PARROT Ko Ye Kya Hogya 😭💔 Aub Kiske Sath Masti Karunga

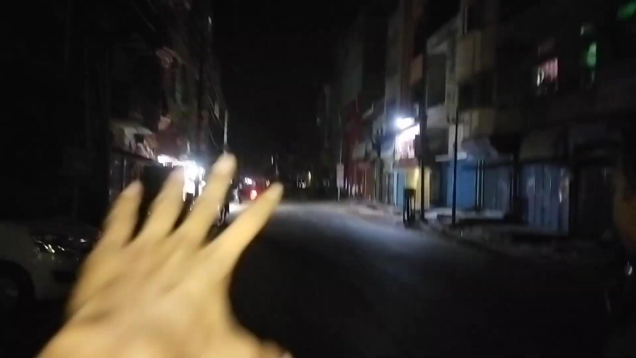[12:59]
और रात है तो कितना ये रोड शांति है, लग रहा है हम लोग का अलावा कोई बोल ही नहीं रहा है, केवल गाड़ी जा रही है तो उसी का आवाज़ आ रहा है।